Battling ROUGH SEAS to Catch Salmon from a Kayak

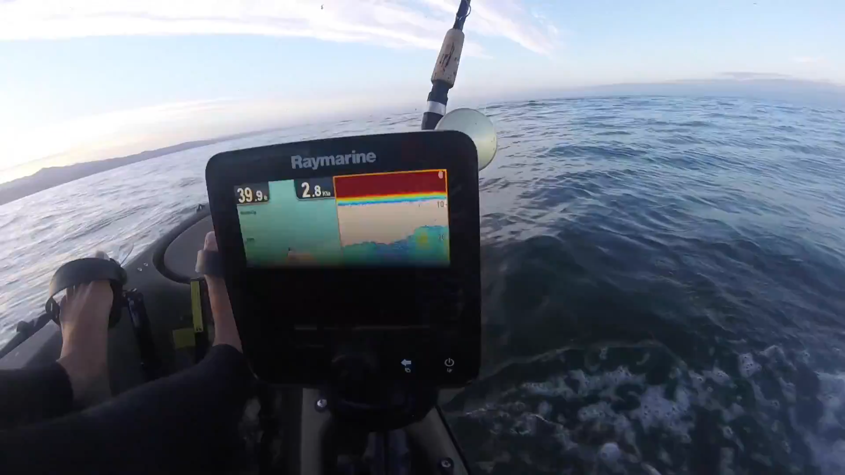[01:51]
I mean it's like literally all the way from 10 feet down all the way to the bottom stacked and that's what these fish are feeding on so we're gonna use a cripple